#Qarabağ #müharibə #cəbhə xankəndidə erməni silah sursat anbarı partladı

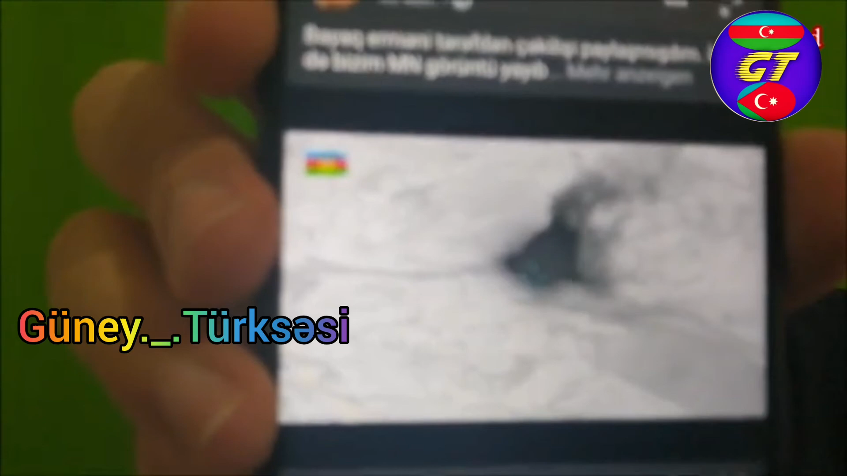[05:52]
çəkildiyi üçün ətrafa ışıq verə bilir və dağılır. Bir qədər uzaqdan drone kameraları çəkib.
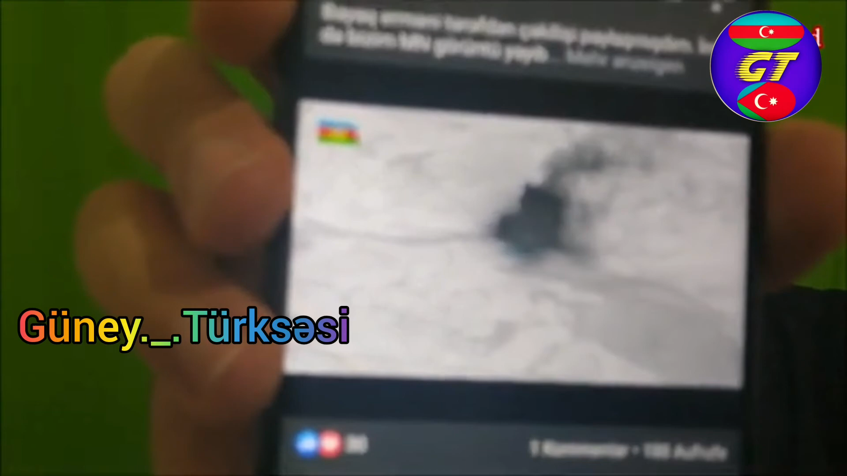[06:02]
Baxın, eyni, bir az əvvəl qeyd etdiyim videodakı kimi ətrafa raketlər yayılır. Elə orada necə etsə, eyni görüntü də burada da var. Sadəcə ətraf ışıqlı şəkildə verilib. Gecə aydınladın kamerayla. Bir saatdən çox davam edib və
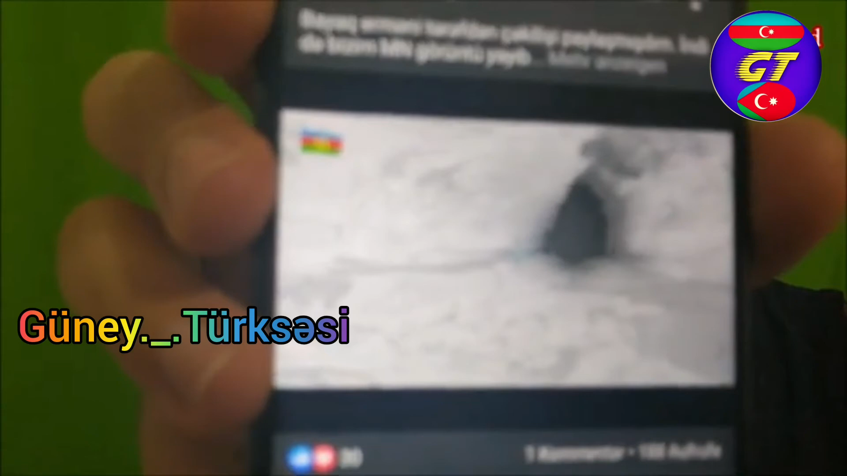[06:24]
Azərbaycan tərəfi bunu öz drone-larıyla necə məhv edibsə, eləcə də o drone-larla da kameraya görüntüyə alıb. Baxın, havada uçuşur.
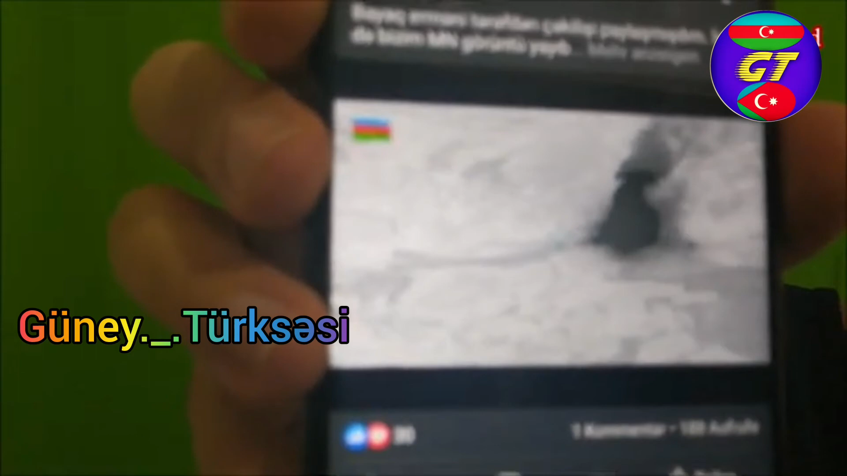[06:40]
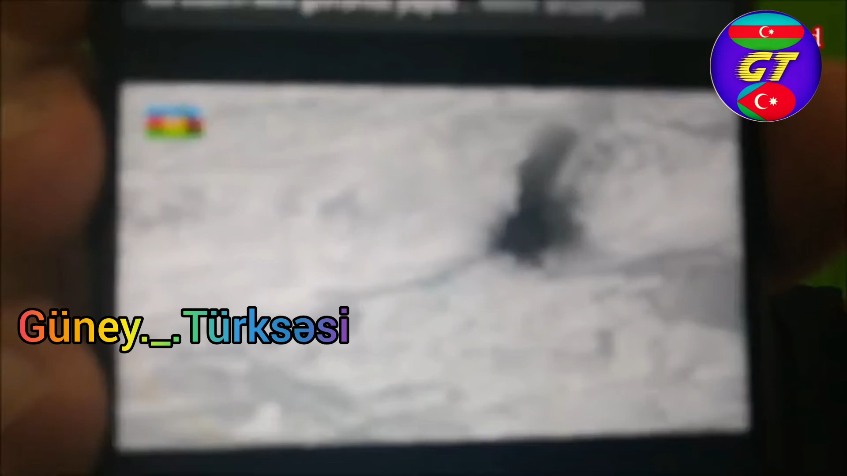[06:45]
Bəli, video hər hələ də davam edir. Çoxlu sayda, biraz kənardan uzaqdan çəkib.